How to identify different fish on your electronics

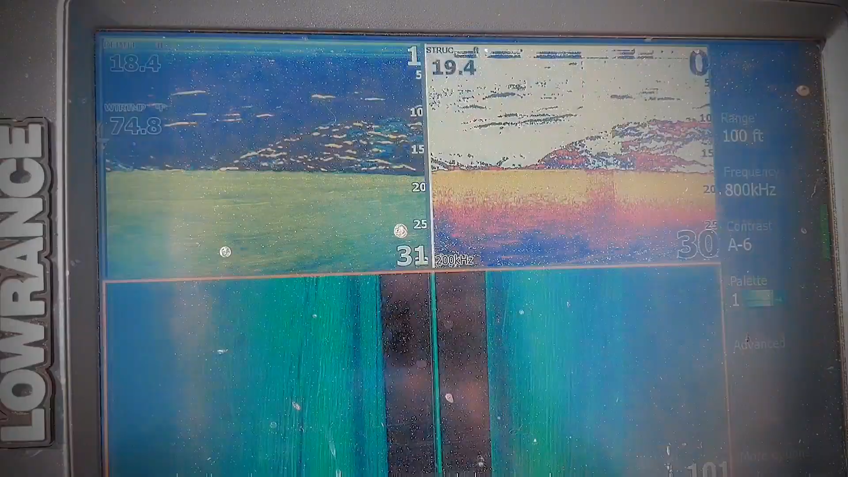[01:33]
As you can see right now we're sitting on a big school of bait.
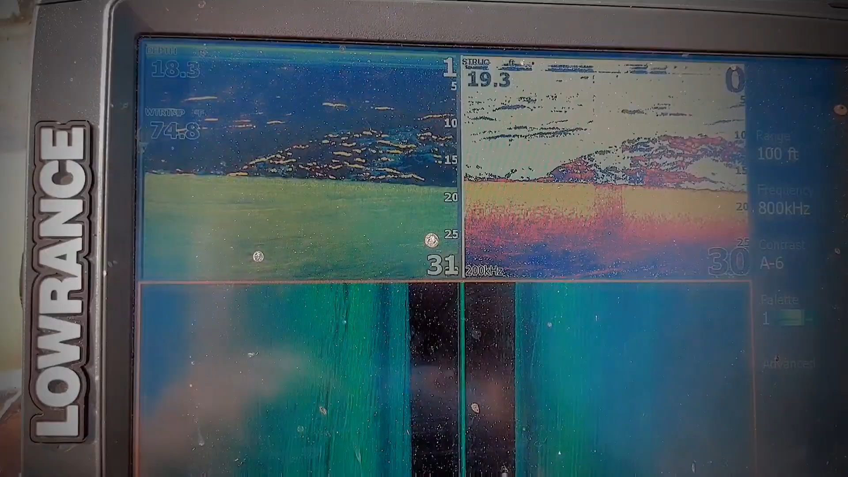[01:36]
One of the reasons I really like to use this screen versus any other screen when
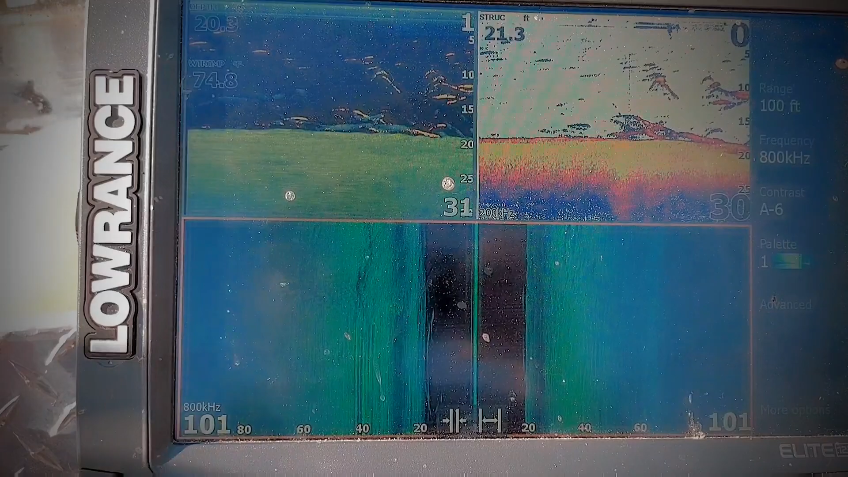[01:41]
I'm actually trying to identify fish and trying to locate them is this right here
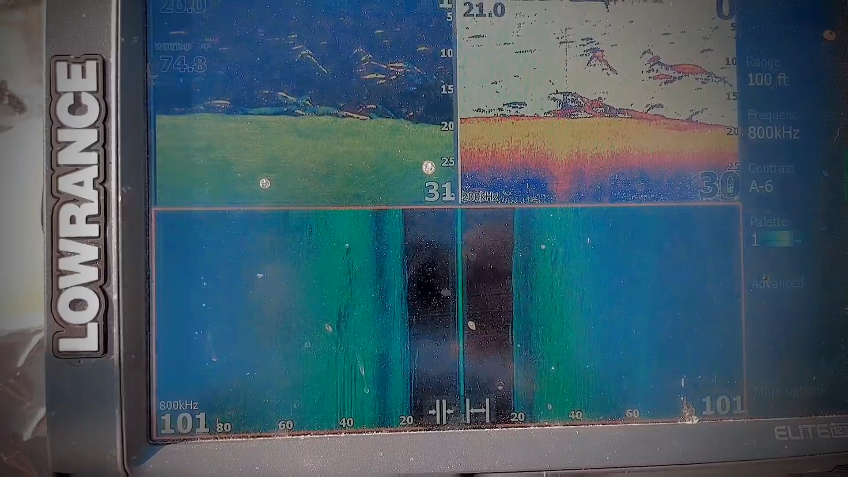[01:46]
is going to get me a total image of what's going on. I got my side imaging off to the side.
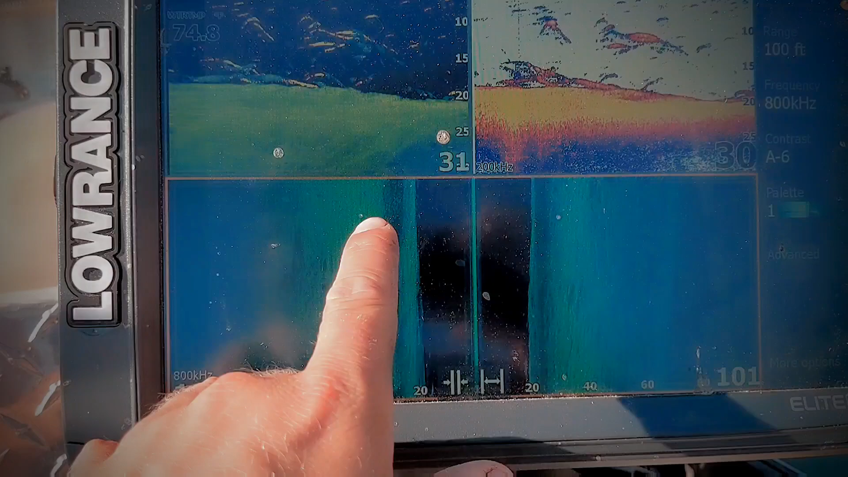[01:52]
You can see we got some schools of fish over here as well. I got my down imaging which is more refined image and I have my 2D.
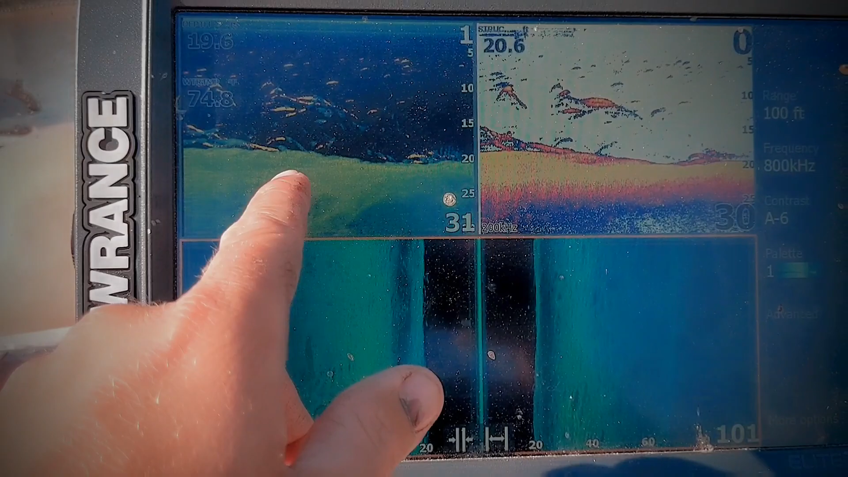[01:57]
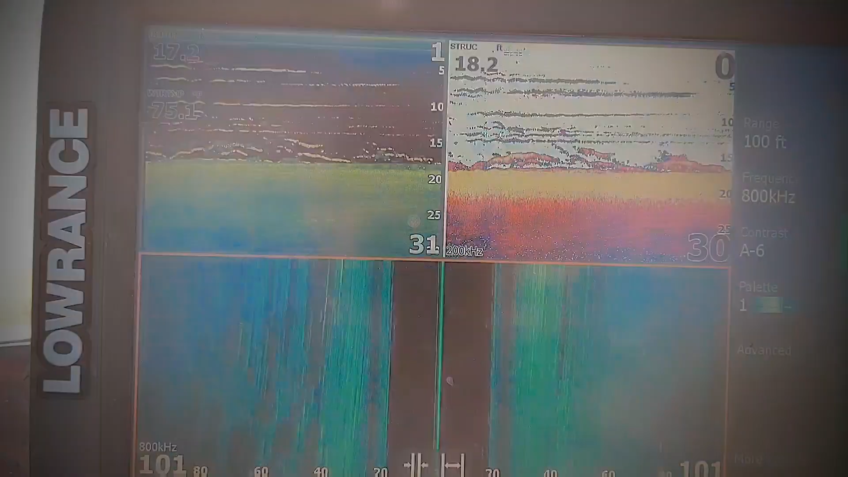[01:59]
So basically right now we're using two different frequencies.
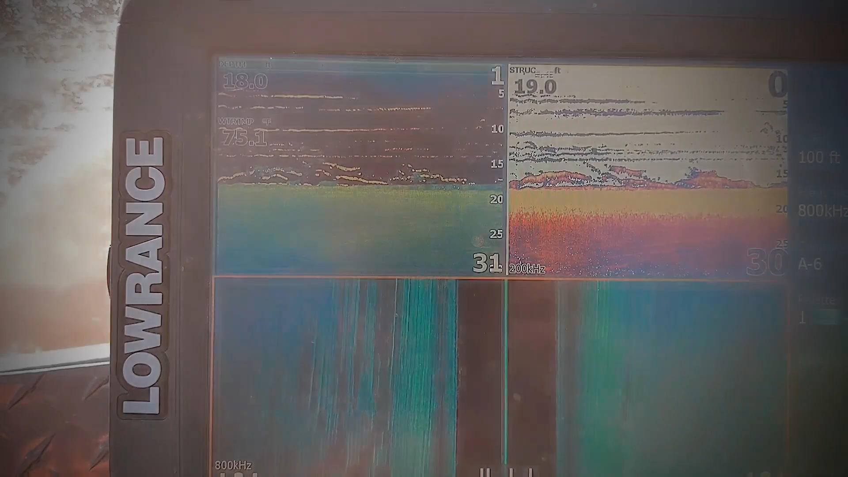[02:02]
We're using our 200 kilohertz on our 2D and
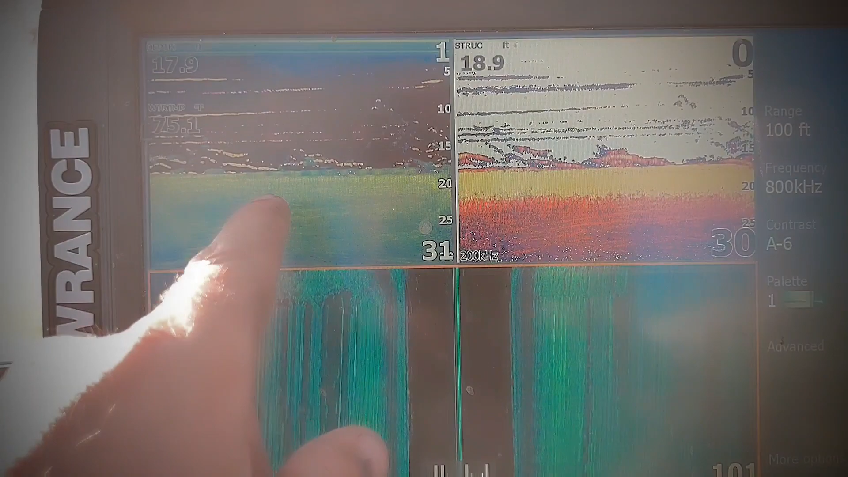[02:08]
we're using 800 on our down imaging and our side imaging.
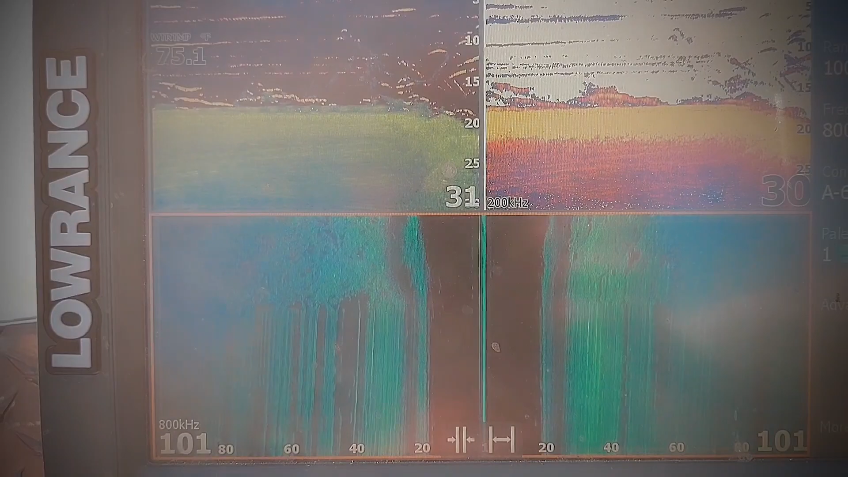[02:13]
I'm going to bump us out of spot lock real quick so y'all can see these images how they should look.
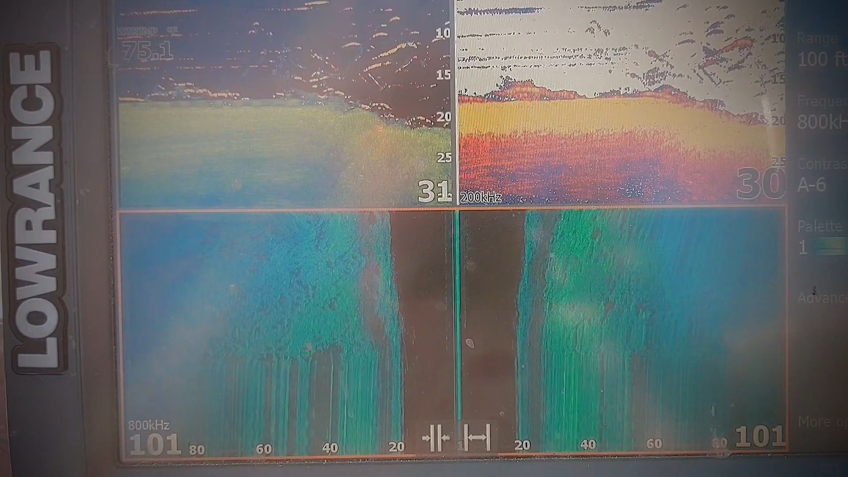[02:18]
You can see we're on a nice rocky ledge right here on our side imaging. We got a bunch of different fish right here.
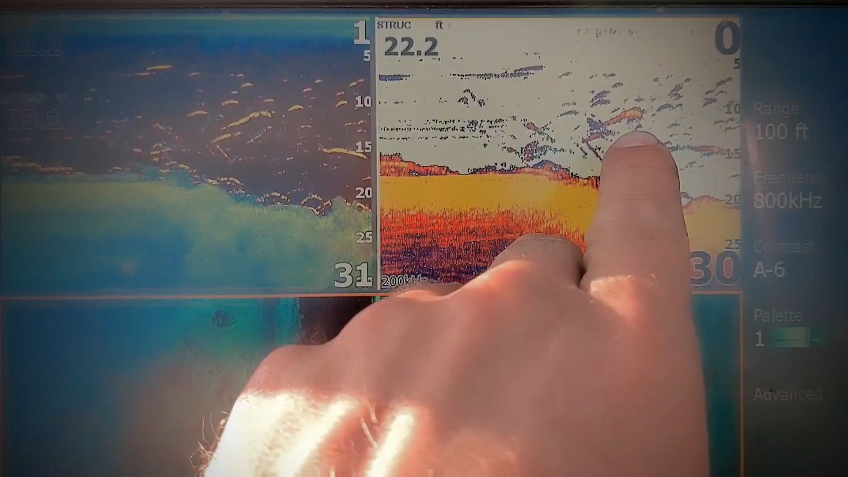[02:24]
On screen: depth 22.2 ft
You see you got a striper right there. That's that hard return. The more yellow that you see in that image means that it's a harder return.